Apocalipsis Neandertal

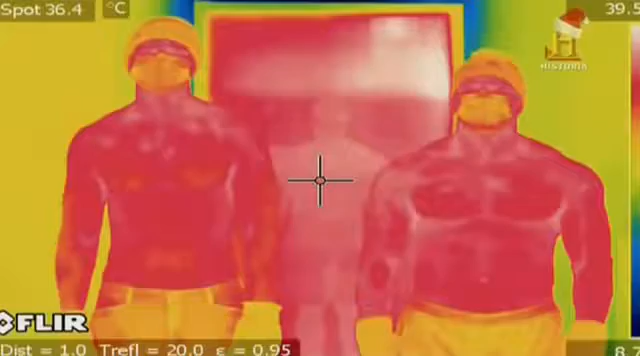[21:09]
On screen: spot 36.4°C
Pero primero una lectura de la temperatura de la piel.
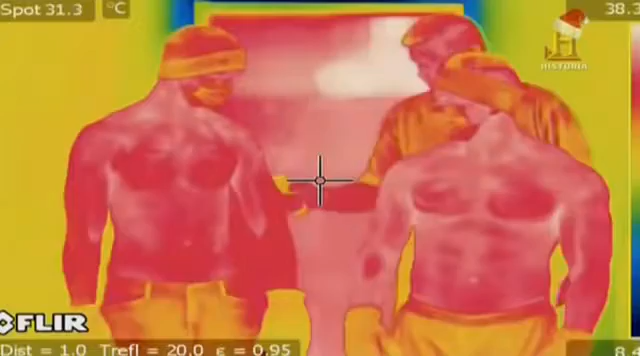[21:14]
On screen: spot 31.3°C
35,5 grados y 35 grados. Es muy similar.
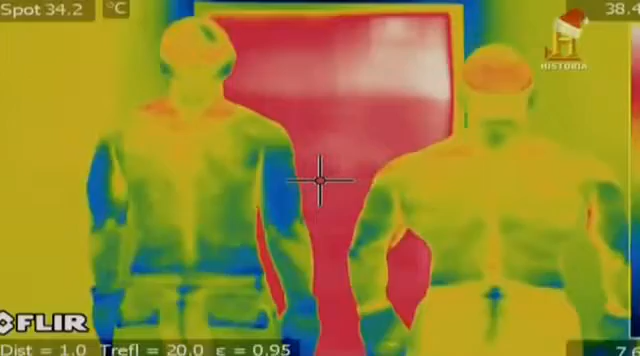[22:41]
On screen: spot 34.2°C
En las imágenes térmicas las ventajas de una constitución robusta son más evidentes. Las zonas más calientes se muestran en rojo, las más frías en azules.
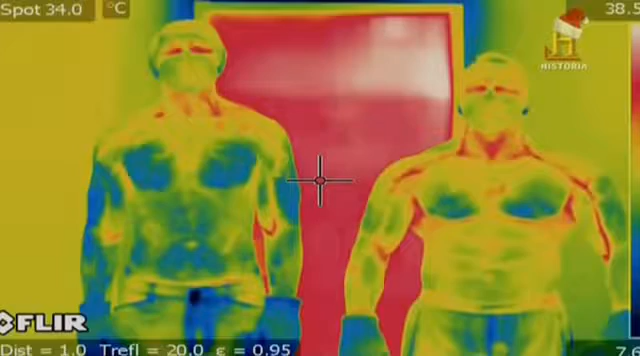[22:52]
On screen: spot 34.0°C
Pero eso no es todo. Lo más interesante es que durante este minuto
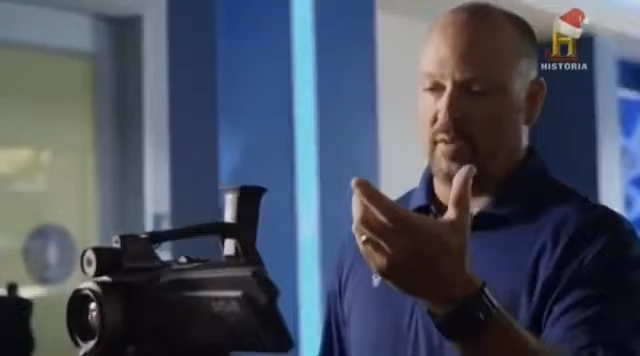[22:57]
que llevan fuera ya han empezado a entrar en calor y Jason lo está haciendo más rápido que Matt.
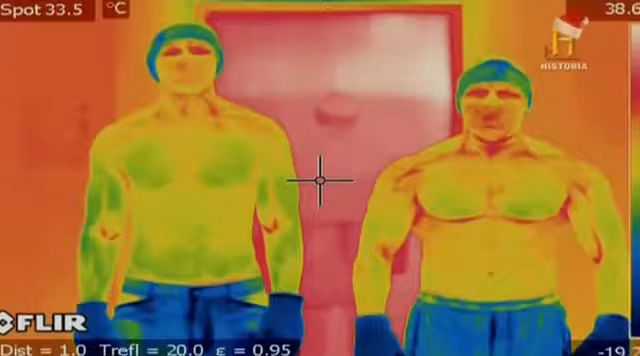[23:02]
On screen: spot 33.5°C
El cuerpo fornido también se recupera más rápido. Pero, ¿por qué?
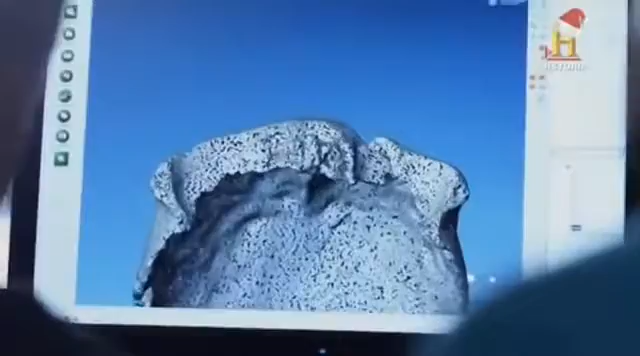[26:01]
Las marcas dejadas en la médula permiten a los científicos calcular el tamaño de los lóbulos frontales el área del cerebro involucrada con los procesos cognitivos.